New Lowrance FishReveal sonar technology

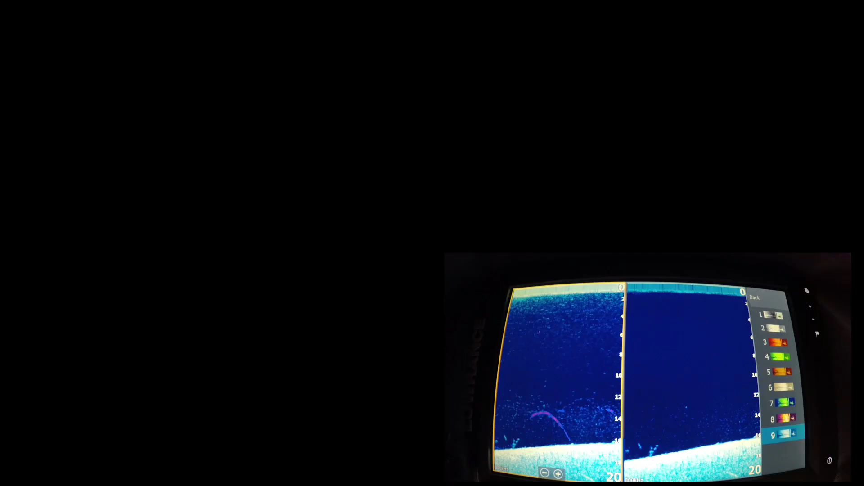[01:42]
it may be coming again that's a weight that was down there the Elite TI quite a beast of a unit for the price incredible because it's a touch
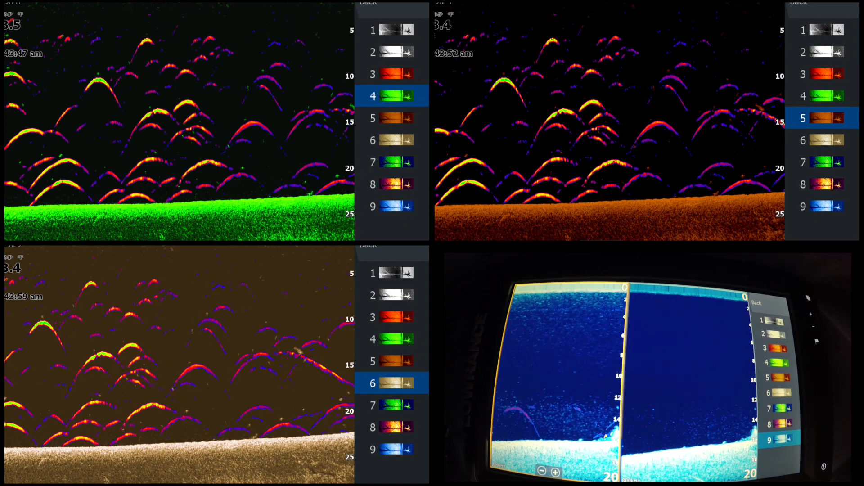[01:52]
unit so you're getting so much for it there's a good example
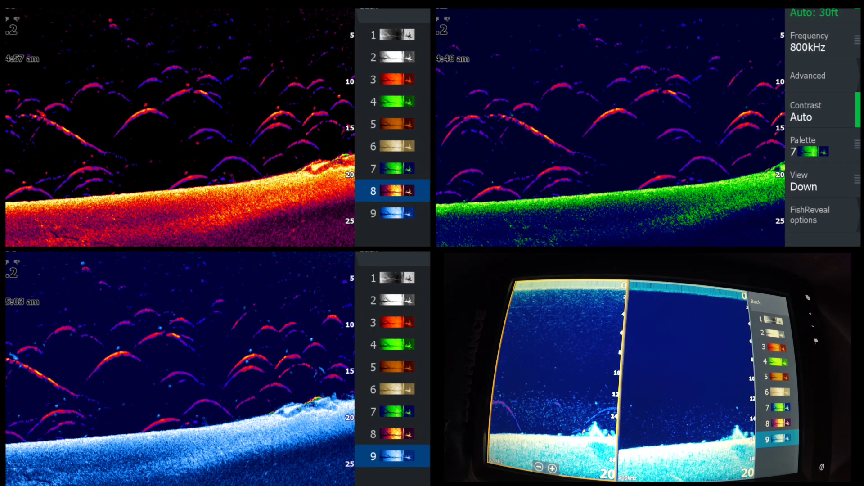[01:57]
there's a couple small fish that it's using chirp chirp
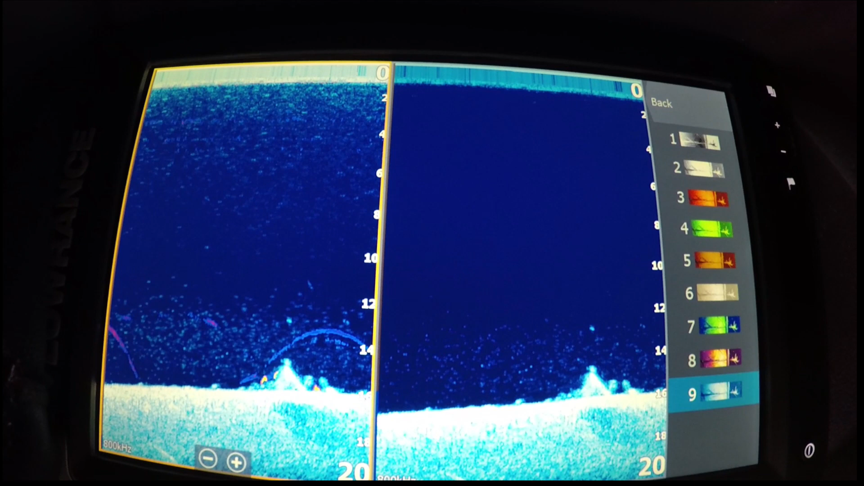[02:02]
targeting chirp sonar targeting to show that those are fish in there like I said this is the regular menu
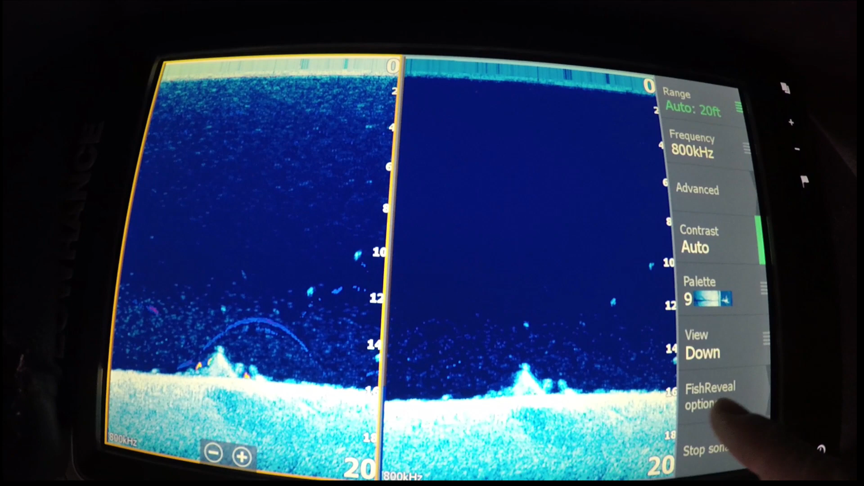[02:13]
there we'll just widen it up so you can see but fish reveal definitely going to be something that you're going to have on and you can probably just split your unit
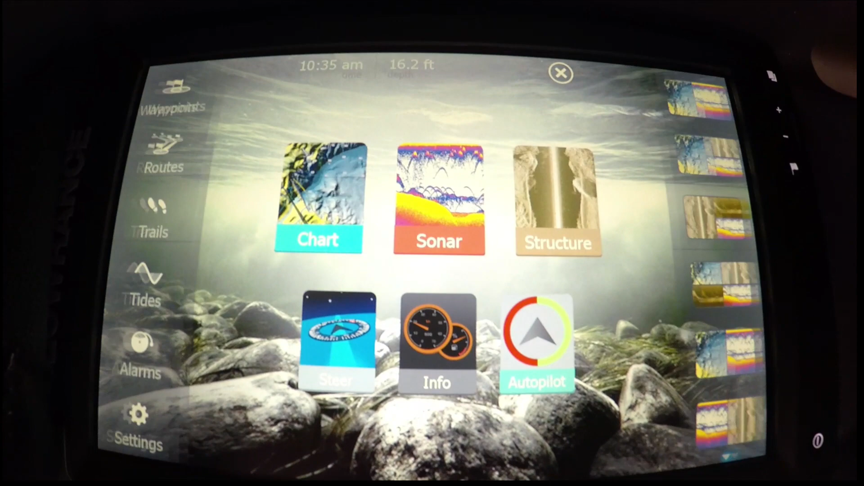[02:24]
into one two three there you could also have traditional
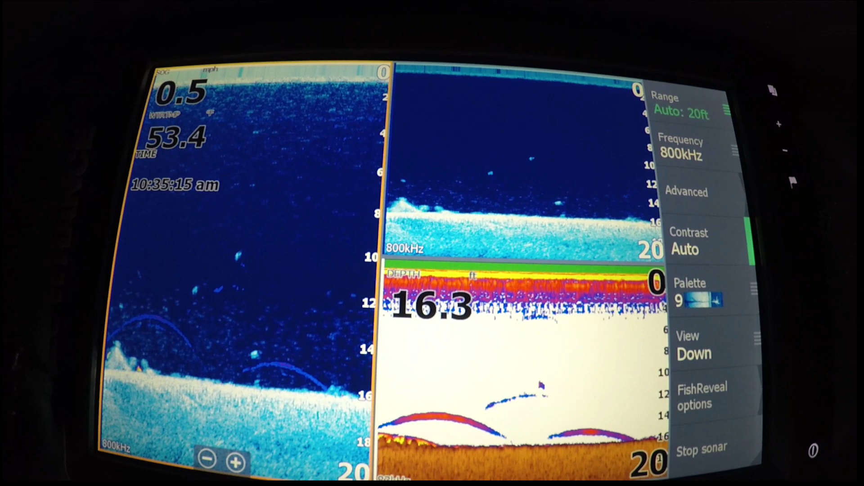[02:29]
that's traditional 83 or you could run that in chirp too so there you have it fish reveal